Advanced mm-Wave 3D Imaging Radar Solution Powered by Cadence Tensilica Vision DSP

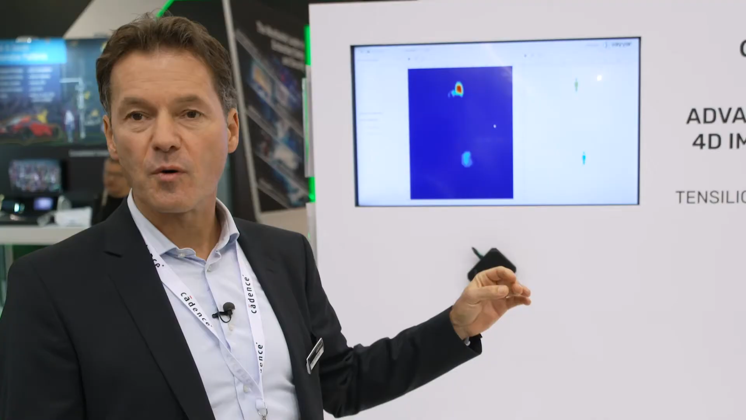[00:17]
our customer Vaya based in Israel.
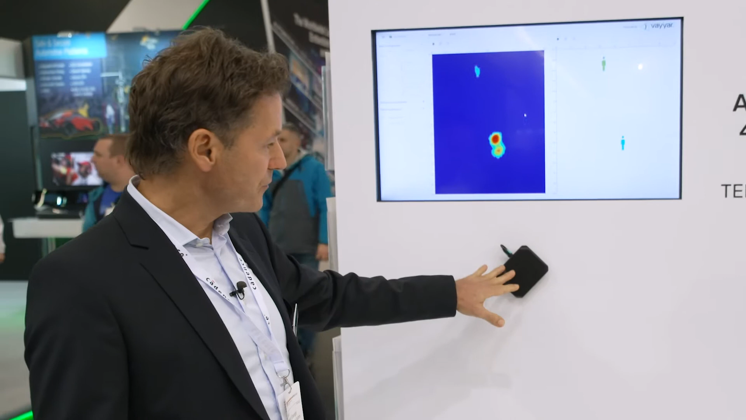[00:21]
So we have here this radar sensor mounted and the radar sensor
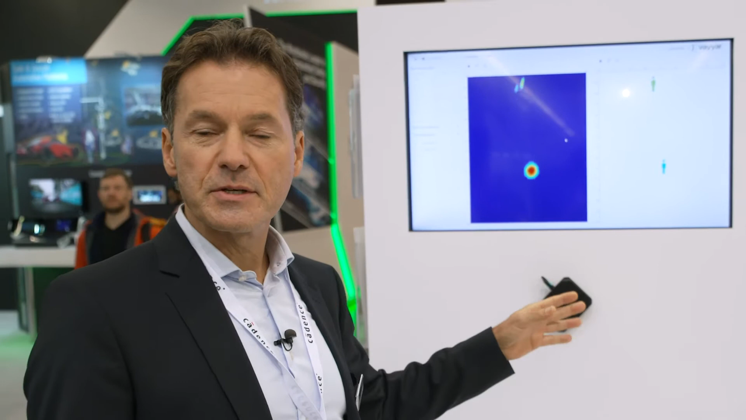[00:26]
is a high resolution sensor with 42 transceivers which is
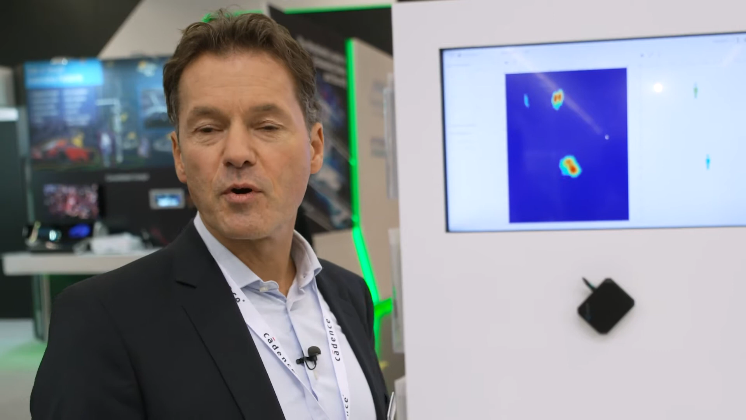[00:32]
perfectly suited to do an in-cabin monitoring in a car. So you can basically detect, do an occupancy detection.
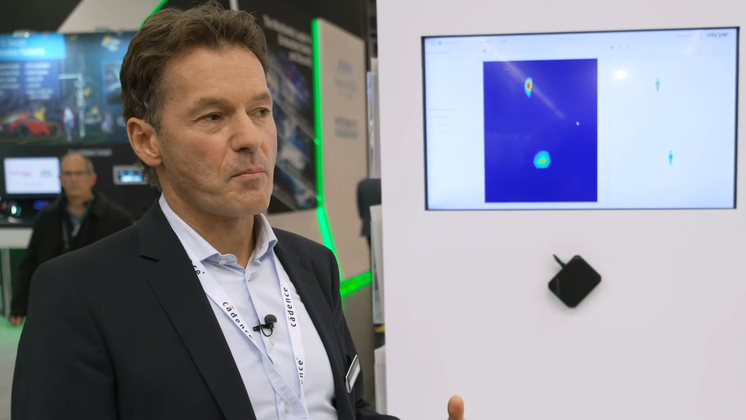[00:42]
You can detect or monitor the driver and the breathing of a driver. You can also detect pedestrians. So how does the system work? So basically the radar
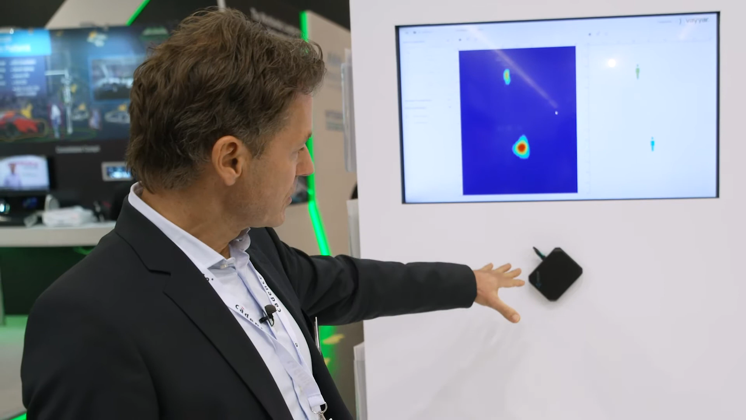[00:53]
sensor is detecting me in front of the sensor and that is this point cloud.
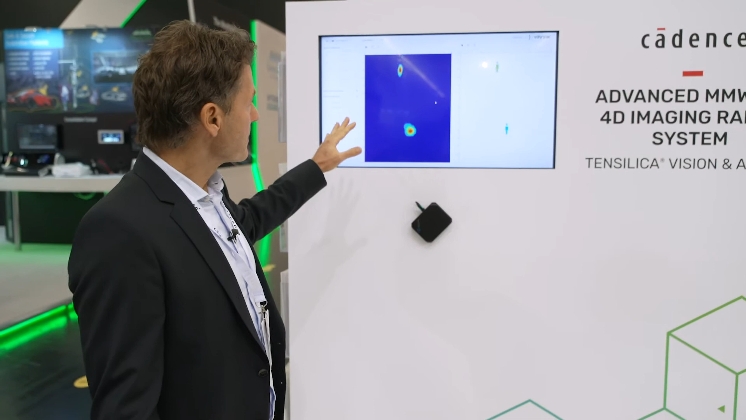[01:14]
detecting the object and it's a pedestrian.
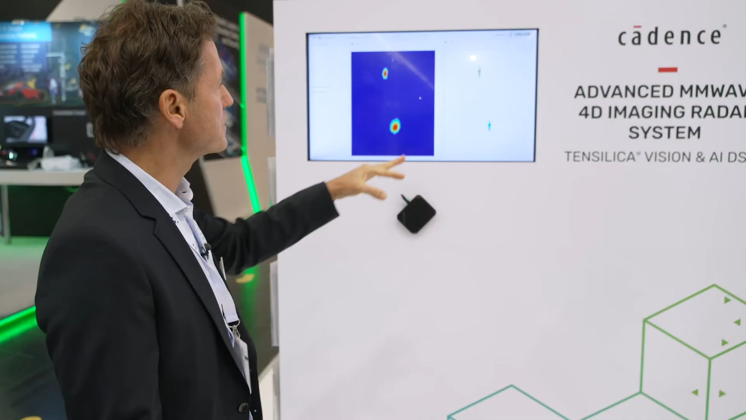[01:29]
moving towards the radar sensor or moving away.